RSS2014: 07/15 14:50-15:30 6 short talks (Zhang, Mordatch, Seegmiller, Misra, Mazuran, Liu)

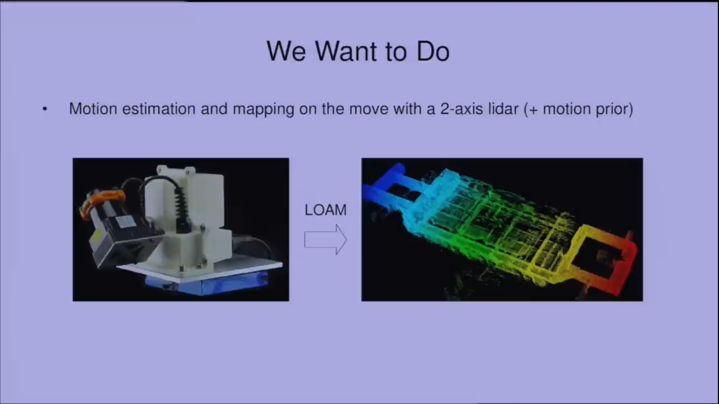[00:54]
And with the estimate motion, we want to register the LiDAR point cloud to build a map of the traverse environment. We say that there is motion prior because there is a linear motion model in it that we're going to talk about it later.
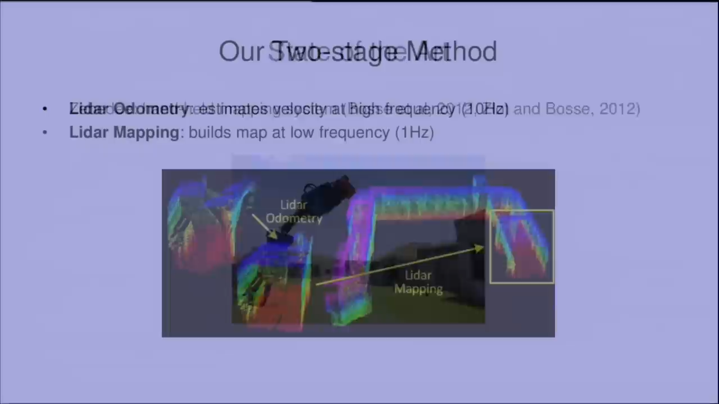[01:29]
Now in comparison, our method is a real-time method. And the reason that it achieves real-time performance is nothing but separation of the problem into two sub-problems such that each sub-problem is easier to solve. There is a step that focuses only on local point clouds, removes distortion in the point cloud caused by extrinsic motion of the LiDAR.
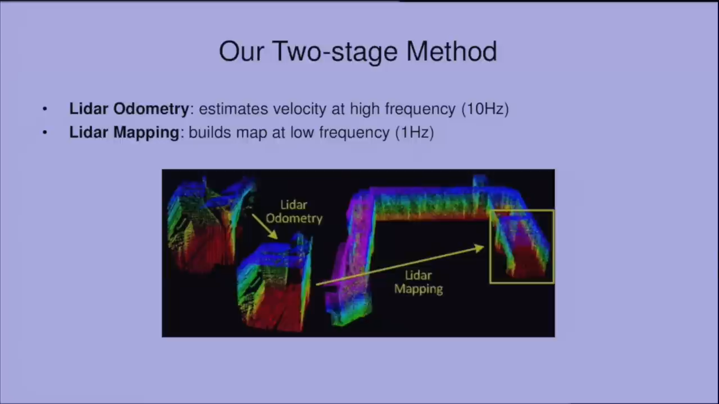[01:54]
Then there is a mapping step that matches the local point cloud to the map and build a map.
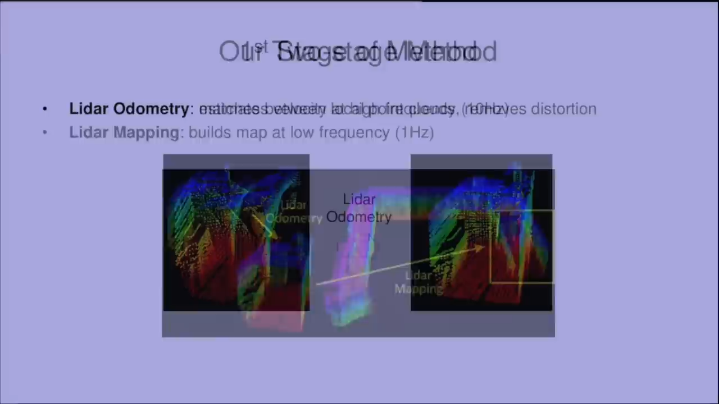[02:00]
The adaptor step matches local point cloud to local point cloud. That way, it has a lower computational cost. It is able to run at a higher frequency. It uses a linear motion model to compute the velocity of the LiDAR.
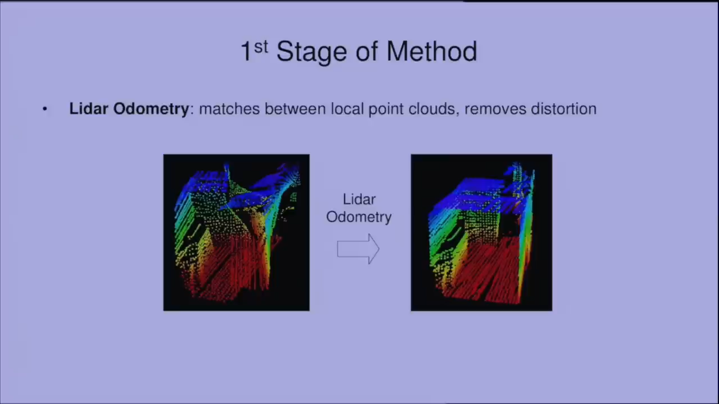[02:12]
And with the computer velocity, it removes distortion in the point cloud.
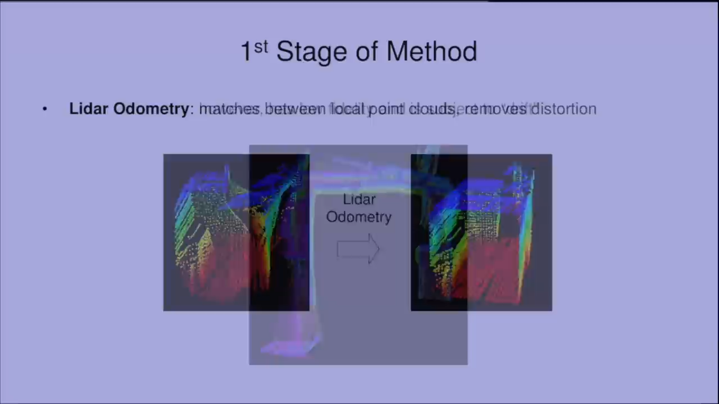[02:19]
But also because the adaptor step only matches local point cloud to local point cloud, it has a lower fidelity.
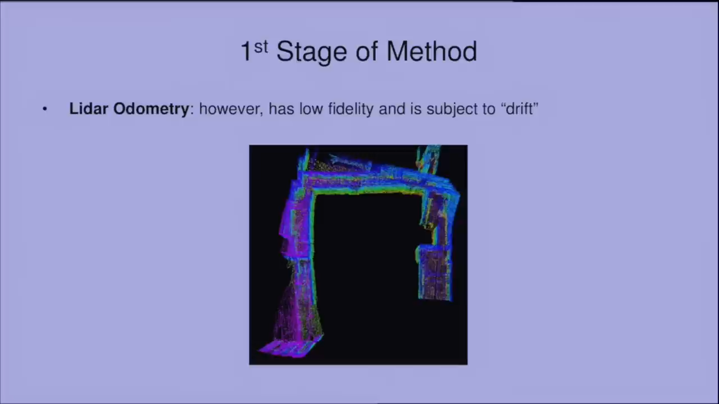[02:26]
The motion estimation is subject to drift.
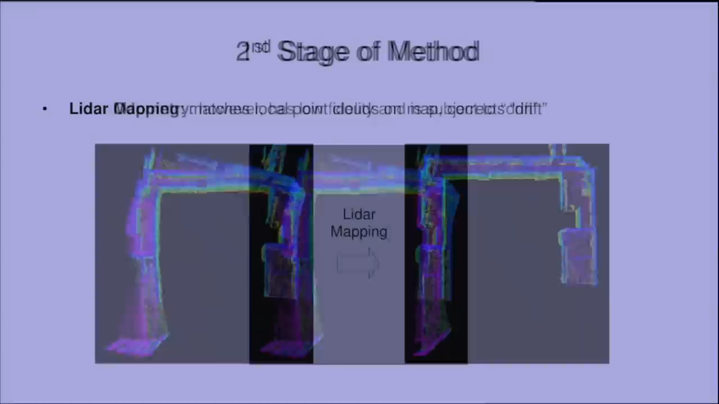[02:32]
Then the mapping step comes in to further process the point cloud. It takes the local point cloud and matches it to the current map field. This step takes much longer time to converge. The mapping step runs at the lower frequency to enforce accuracy on the map. There is no motion model in the mapping step because distortion is removed.
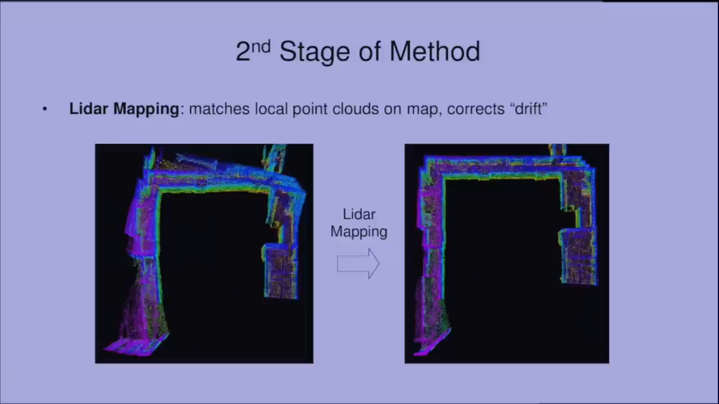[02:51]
It is more similar to a standard ICP method.
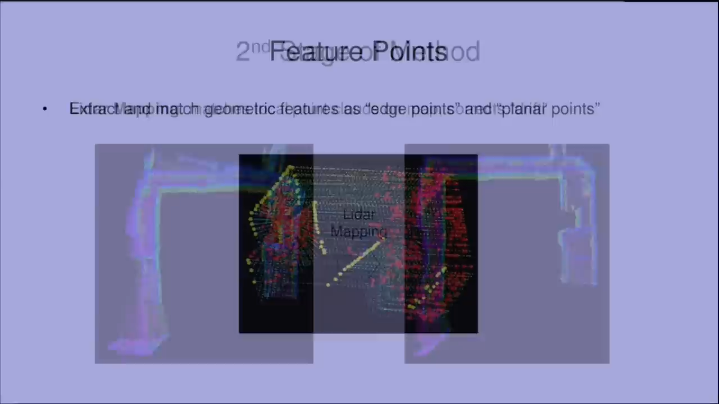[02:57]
In both steps, we use feature points as edge points and the planar points. After we extract these points, we find the correspondences in another point cloud. For an edge point, we find an edge line segment.
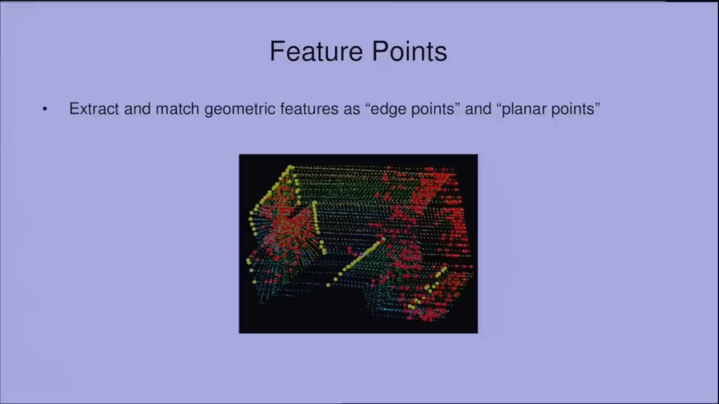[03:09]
And for a planar point, we find a local planar surface. And the motion estimation is to minimize these overall distances from the features to their correspondences.
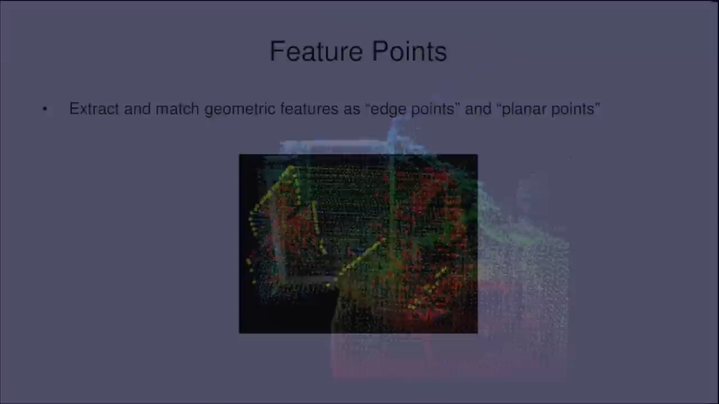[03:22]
Here we're showing results of mapping a staircase. We use IMU to compensate for the nonlinear motion.
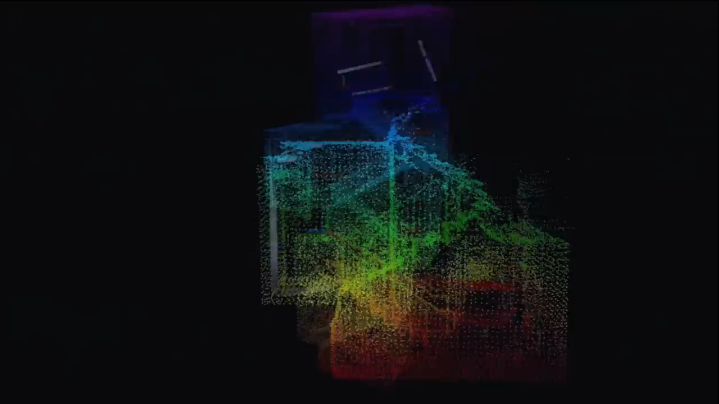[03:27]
And the proposed method only deals with linear part of the motion.
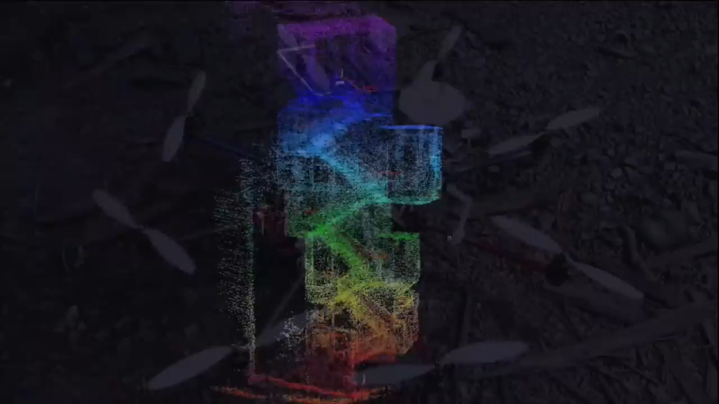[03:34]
We also test on a flying small helicopter.
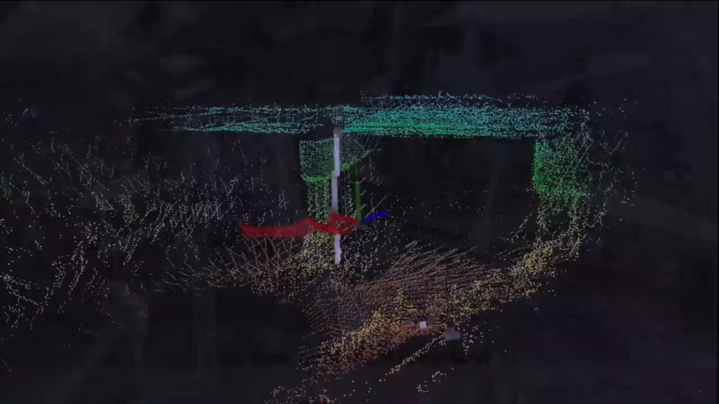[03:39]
We fly there around a small bridge. And in the end, we were able to build a point cloud map of the bridge.
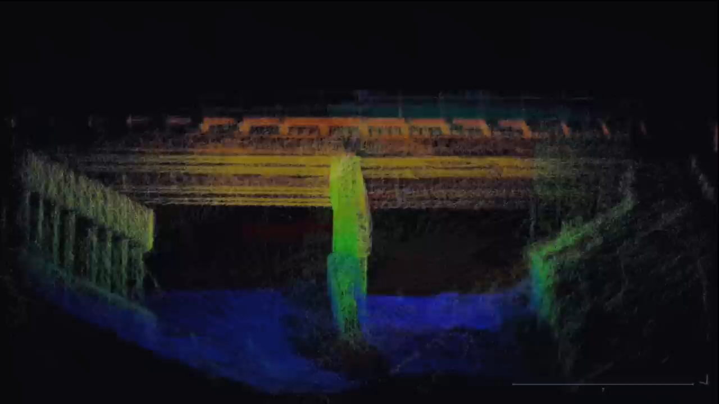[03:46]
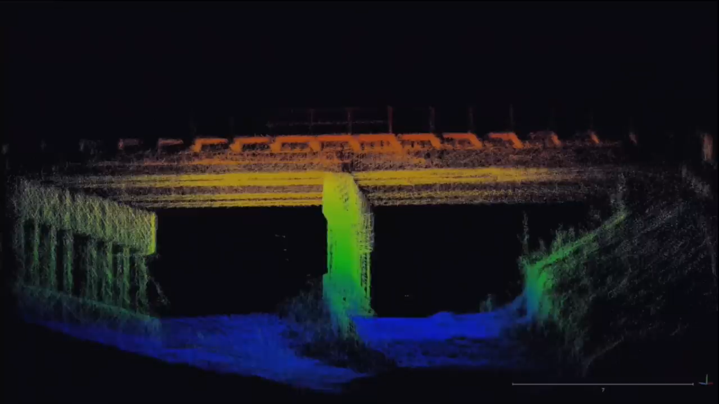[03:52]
Instead of using IMU, we also have the option of using a monocular camera to work with the 3D LiDAR.
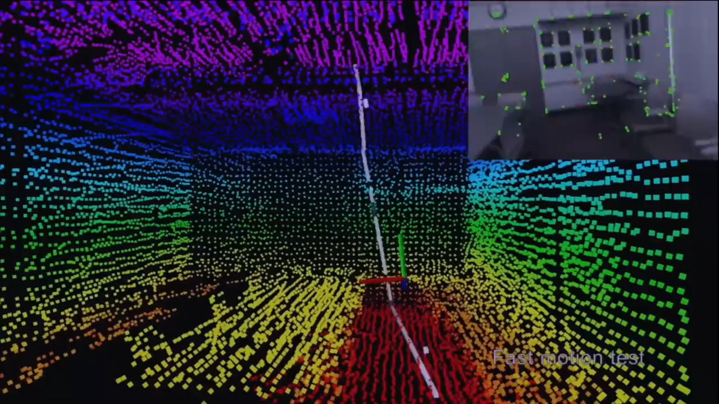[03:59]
We have a viral dump tree method running at 60 hertz.
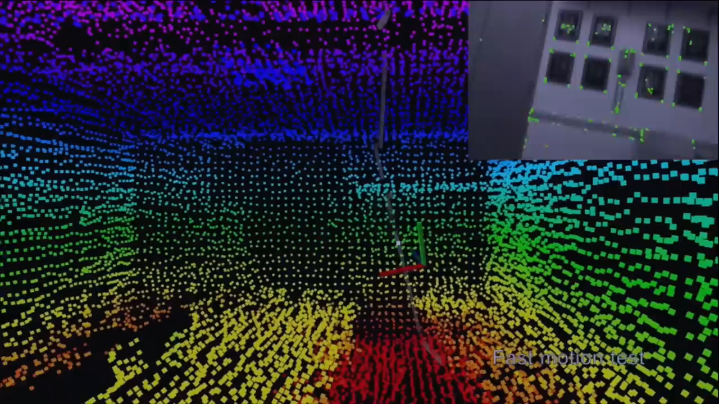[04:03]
This is on a regular laptop computer with four cores.
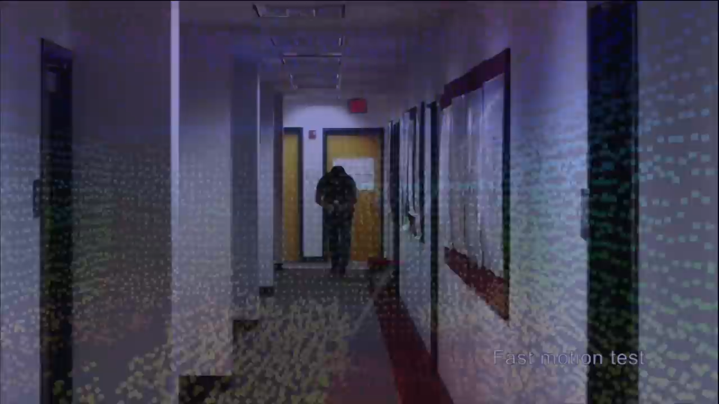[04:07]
The viral dump tree handles faster motion. And the proposed scan matching method coming in at 1 hertz to refine the motion estimates.
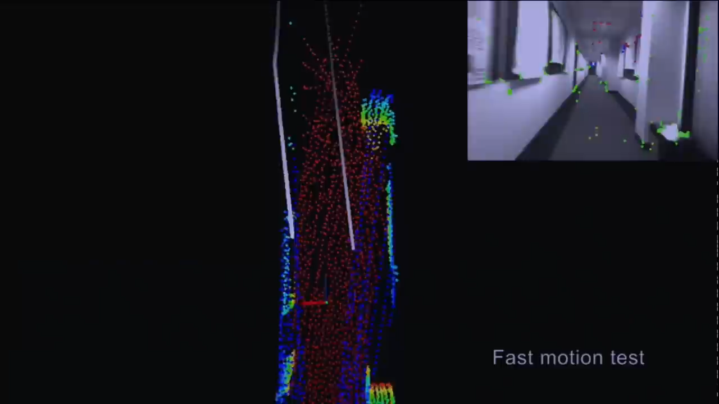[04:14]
The result is that we are able to move much faster because of the viral dump tree.
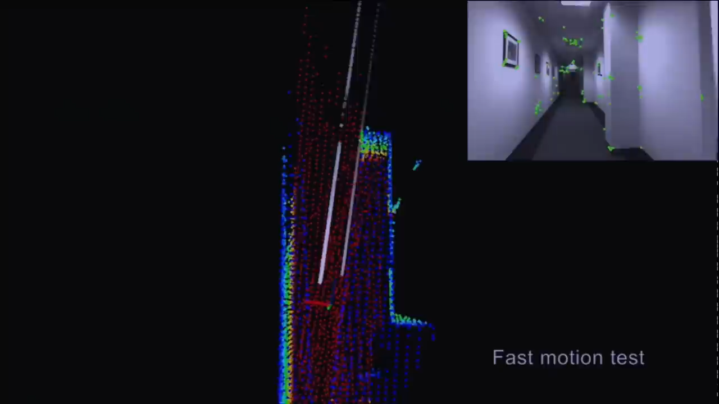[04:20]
And we also see improved accuracy.